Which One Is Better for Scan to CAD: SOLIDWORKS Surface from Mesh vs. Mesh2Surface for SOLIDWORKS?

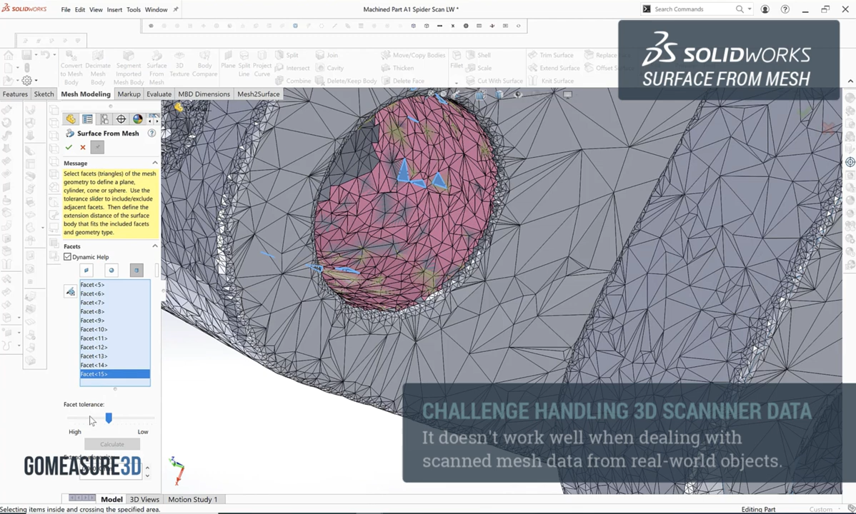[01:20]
inconsistencies that can cause this tool set a little bit of
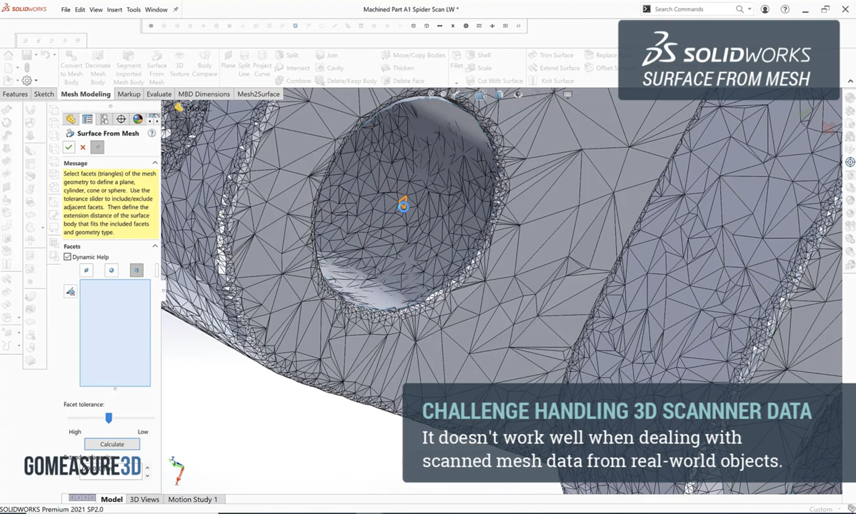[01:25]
trouble as we look at those features we can see that we do have a cylindrical
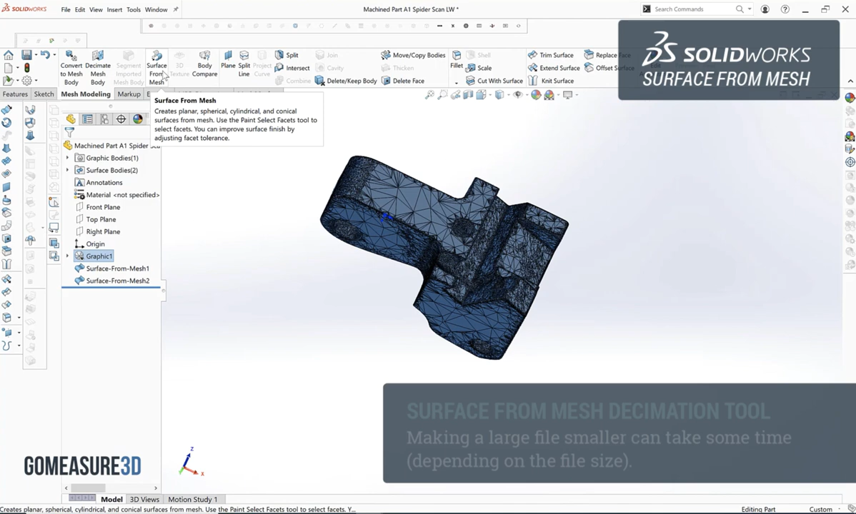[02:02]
for the decimation process in SOLIDWORKS it works it is a little slow generally speaking for meshes that we're importing